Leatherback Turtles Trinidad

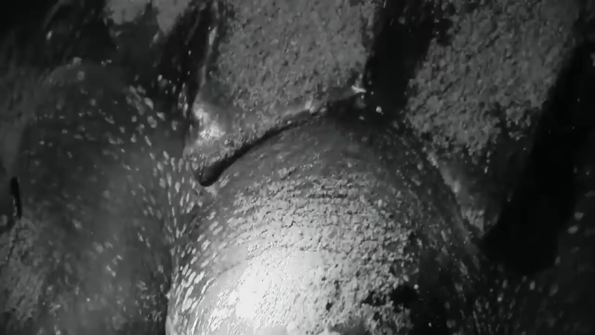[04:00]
So it meant that anybody who is using flash photography probably joined the group while we were coming out here.
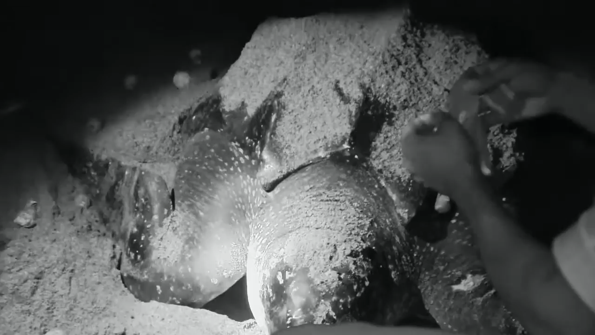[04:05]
Because I think I took time to explain at length that the reason why we are out here tonight is to observe an ancient animal nesting.
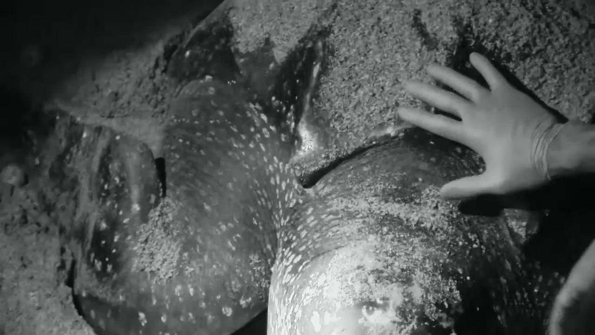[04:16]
So I hope that all of us who would have taken time
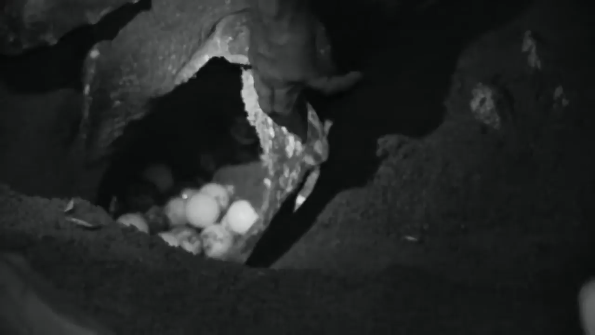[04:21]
to come out here would appreciate that we are in the presence of an ancient animal,
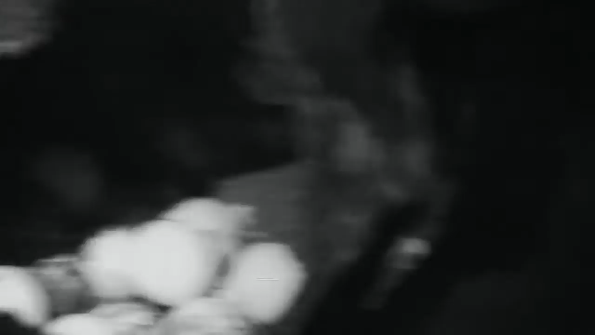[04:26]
and at least we should not do anything that will in any way disturb the animal while the animal is nesting.
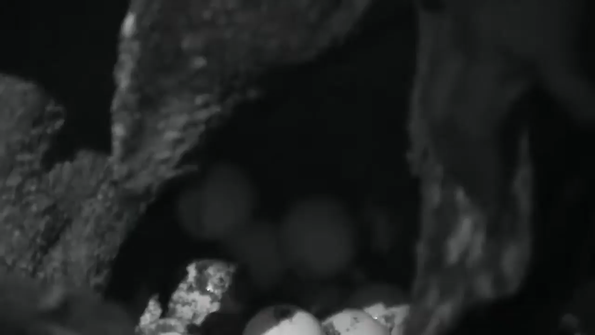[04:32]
This is a leatherback sea turtle.
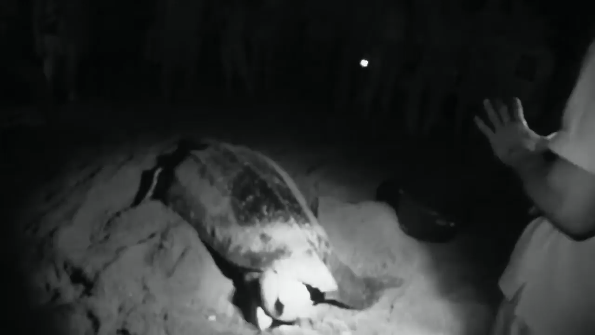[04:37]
For those of us who are seeing it for the very first time, this is a leatherback sea turtle.
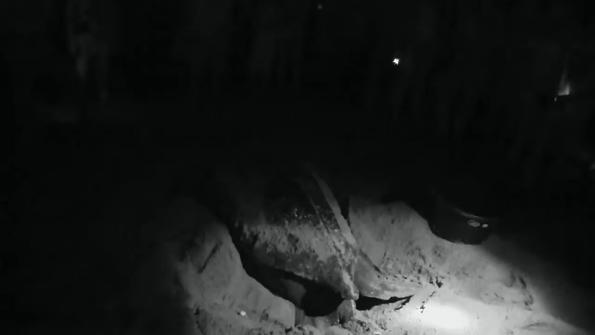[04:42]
The reason why I am stressing sea turtle, it is because there are sea turtles, freshwater turtles. There are approximately 300 turtle species.
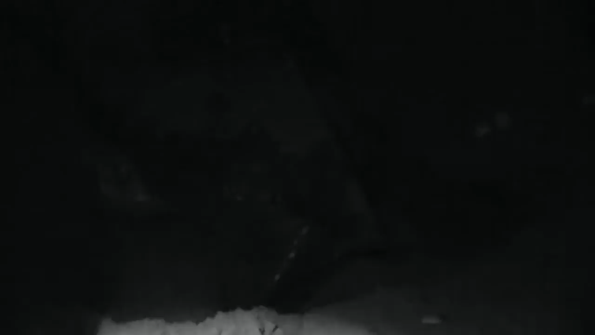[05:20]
because you're gonna see everything, but just for a few minutes, we need to just focus on what's going on. This is a leatherback sea turtle.
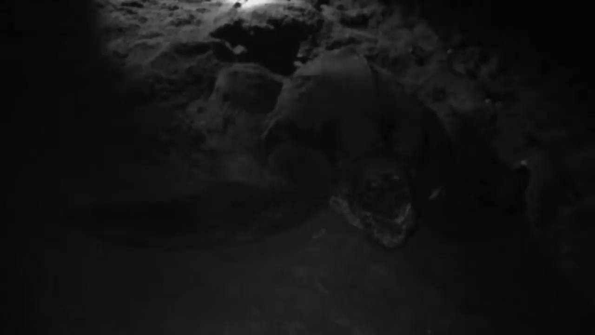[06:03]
It's called the Australian flatback.
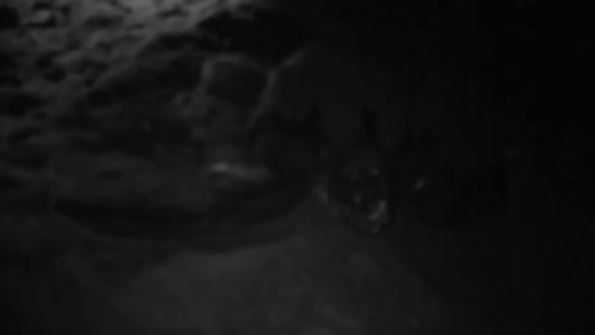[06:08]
So there are only 7 sea turtle species. This is one of the 7, the giant leatherback sea turtle.
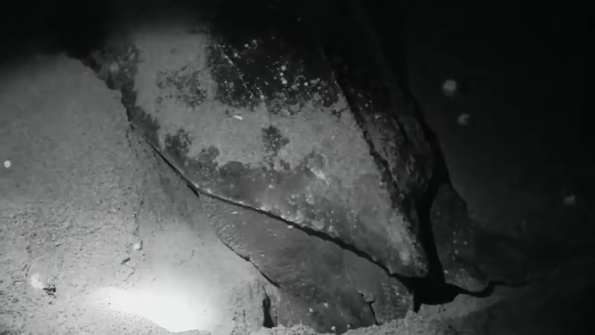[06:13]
This is an animal that fully grown can exceed 2,000 pounds in body weight, and the animal can have a body length of over 11 feet. It's a massive animal.
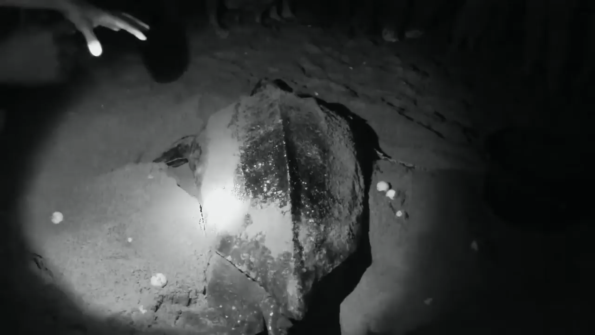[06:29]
Leatherbacks lived and occupied the planet when dinosaurs were here. It's an ancient species of sea turtle.
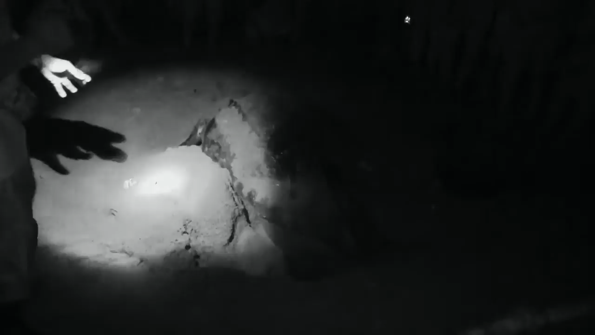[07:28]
And by that I mean, this particular female, in attempting to dig her nest, as you guys will observe,
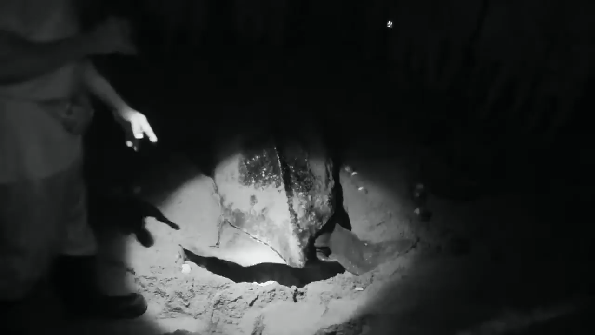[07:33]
she's digging into the sand, and she's digging up eggs that were probably laid by another turtle 9 to 10 days ago. This is typical to this particular beach in Grande Riviere, because Grande Riviere beach is known
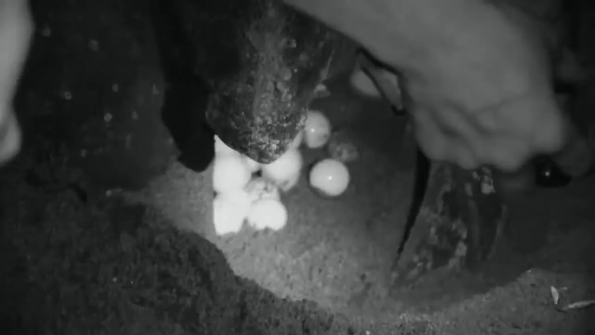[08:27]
And as a consequence, this is occurring where a female leatherback, in attempting to dig into the sand to create her nest,
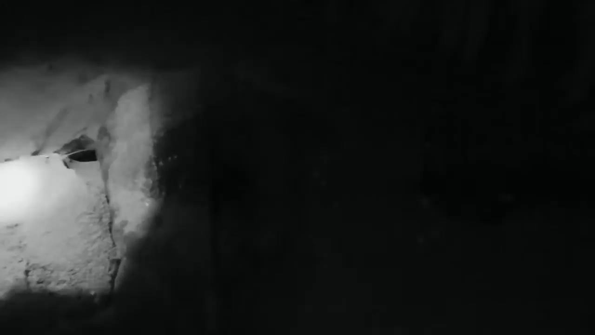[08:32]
is unfortunately destroying and disturbing another nest. The animal is doing this nest creation purely out of instinct.
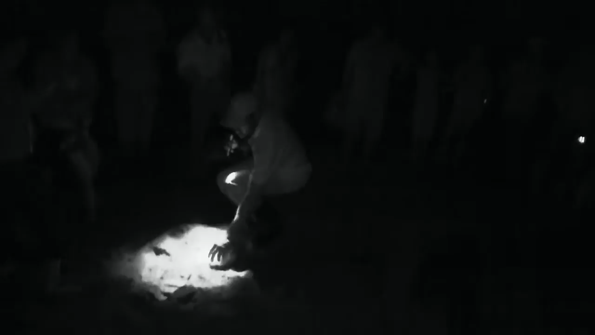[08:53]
It's intact. It's a soft egg.
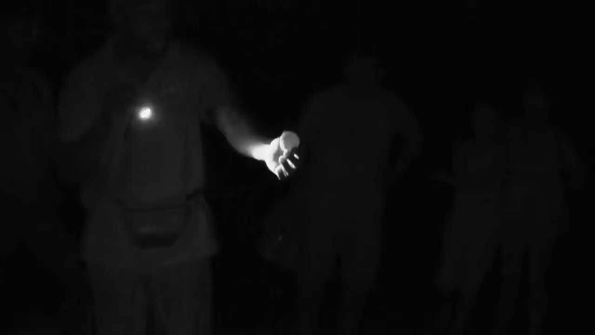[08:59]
And because it's soft like the sand, the animal, as she digs into the sand, has no way of telling instinctively that she's destroying another nest.
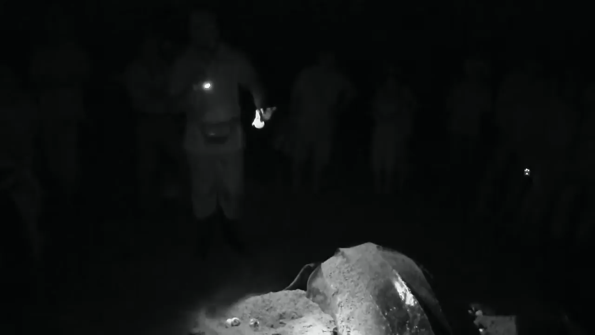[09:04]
Now, for those of us who may become concerned about this egg, let me just point out something very quickly.
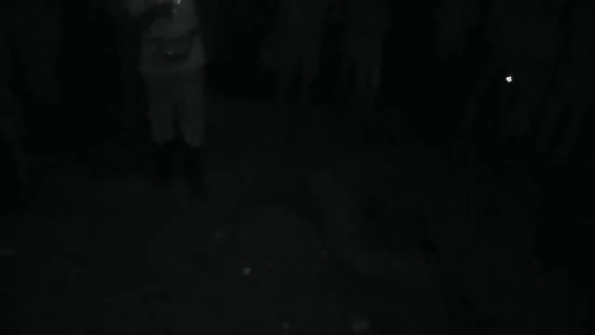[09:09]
As I rest, you guys seeing this? It looks like a microphone. When the egg falls into the nest, the hole that the leatherback is digging is called an egg chamber or a nest cavity.